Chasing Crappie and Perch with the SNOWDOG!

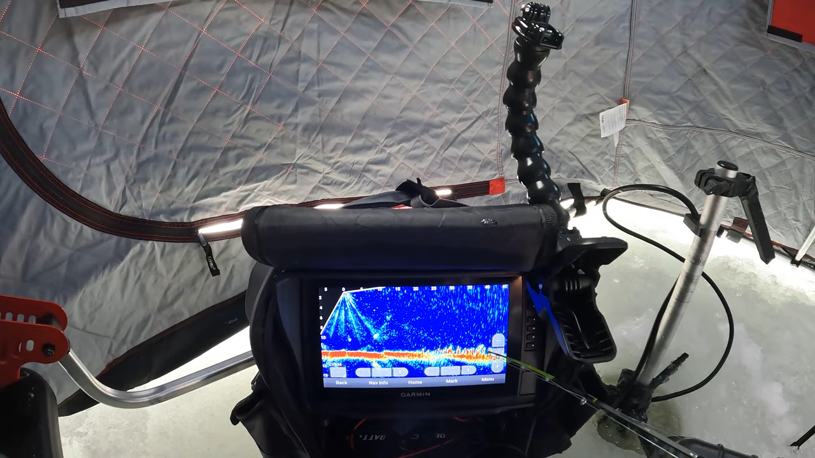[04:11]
that's where i need to be right over there and that's where i am there is a bunch coming a bunch of new fish coming in right now let's see if they want to bite
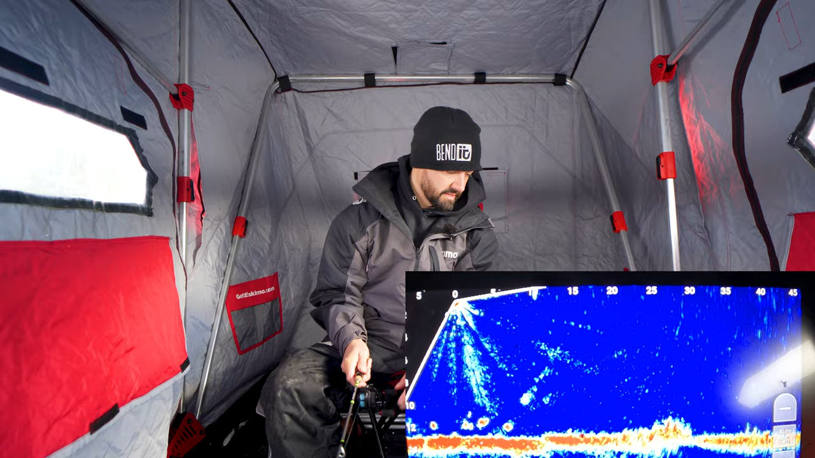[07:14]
that's gotta be either a giant crappy or a bass this big one right here we are about to slay them in about two seconds here the amount of crappy down there right now are in insane let's go over my panfish tackle real quick while these i'm waiting for these crappy to come in so i'm using the alpha 29 from circle tackle
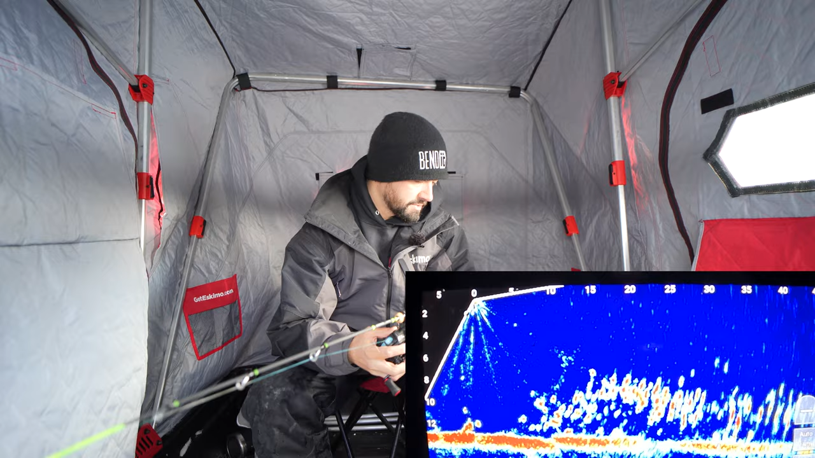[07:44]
they make a 27 inch and a 25 inch i'm pretty sure but it's got that super sensitive high visibility tip that loads up and you can see a bite and then it loads up you can see bites in both directions both positive and the negative direction when they up hit so crappy is notorious for that i'm using the pc fun or pissy fun uh carbon icx which i think is last year's model they might have come out with a new one it's okay it works
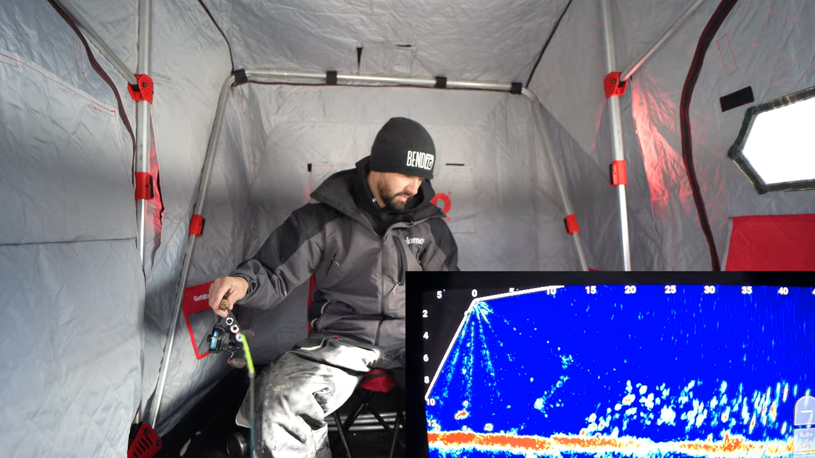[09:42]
and if i had any sort of live bait with me i'd probably be catching more but i forgot i always always forget the worms i'm gonna like tattoo it to my car keys or something i don't know i think there's a bass or that could be a pickerel check my drag because last time i caught a pickerel did not end well took off and broke me off instantly but see that wind staying out of that wind
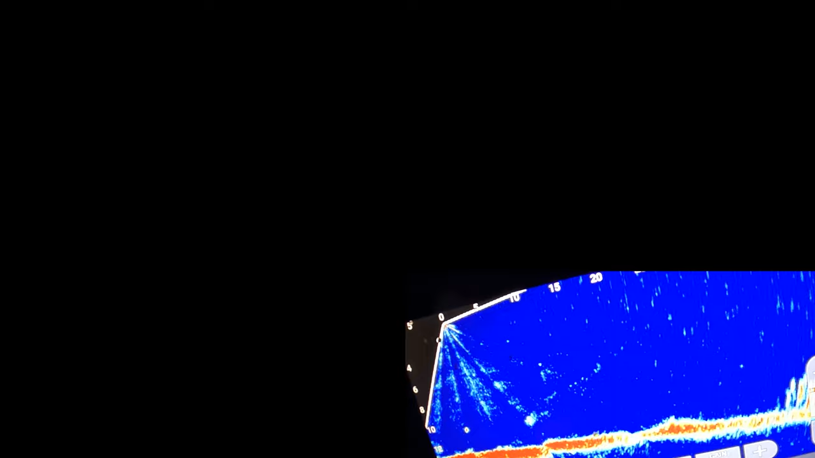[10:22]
not ideal try that again they're coming in but they're not like really hungry anymore i had that little little flurry and that was it gotta be a pickerel or a bass down there that's like preventing anything from biting this is a weird looking fish it's either like a bullhead or a bass or a pickerel
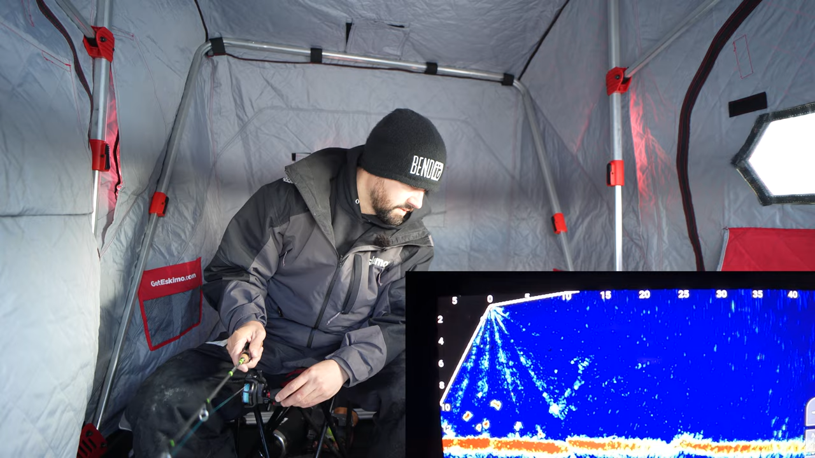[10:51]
come on come on got him finally and it's a big slab that's why they're a little skittish a little skittish now i don't know why just different school i guess
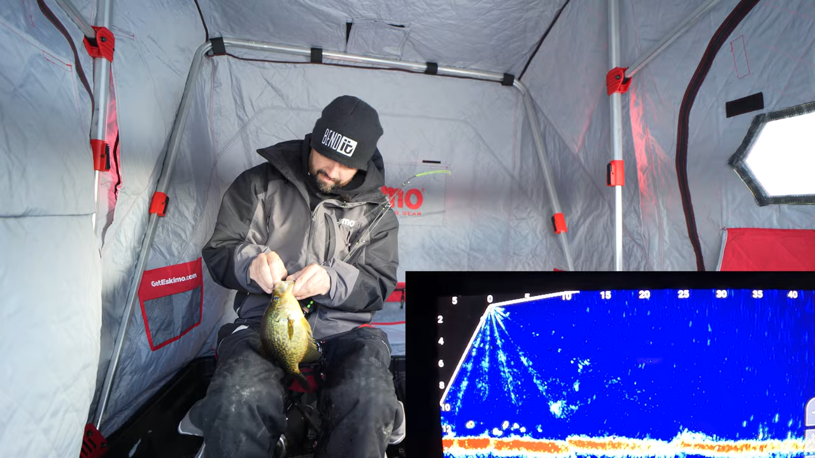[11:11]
gotta love when you can't they get pinned right in the top of the mouth there can't get the hook out there's a beauty some golden slabs right there
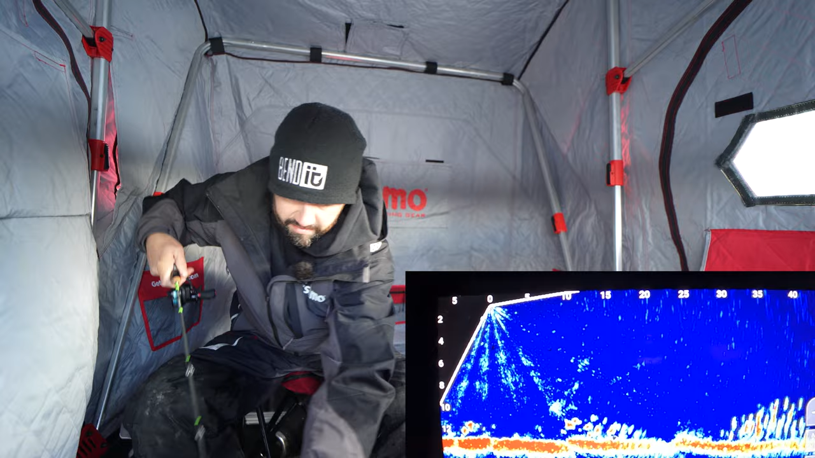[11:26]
but i have the whole force field of fish around me right now my goodness my goodness try to keep it away from him
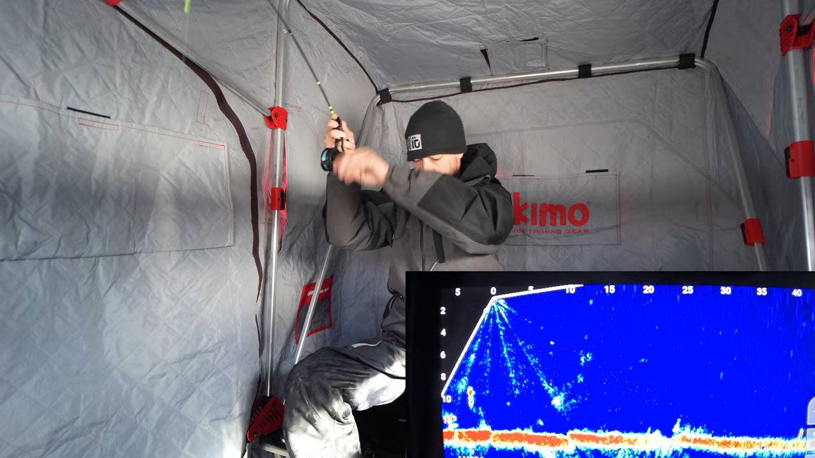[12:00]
i got whatever this is and it's vague
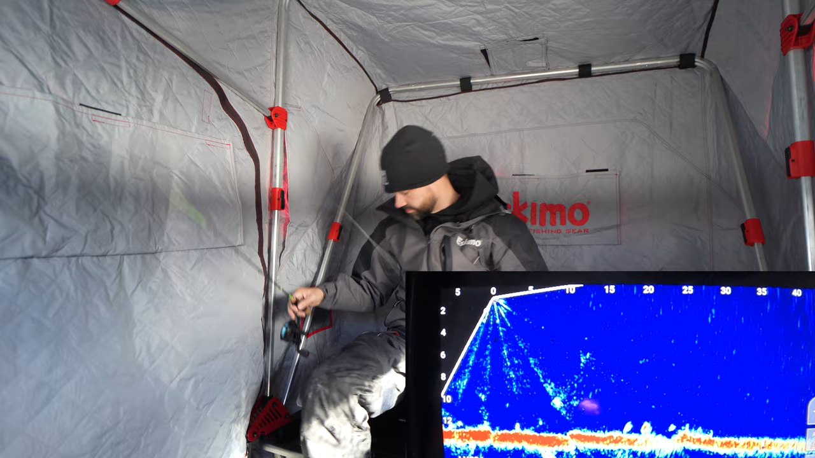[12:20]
it just broke me off frickity frackity frack
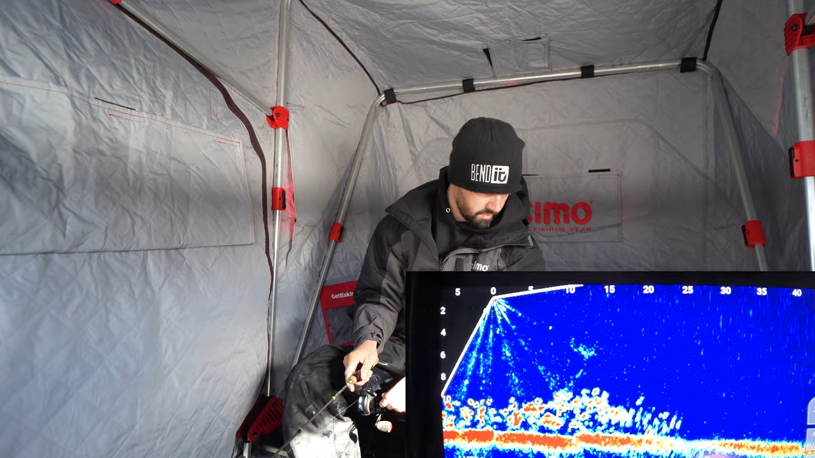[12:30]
but they don't they don't want to bite what the hell i think our crappies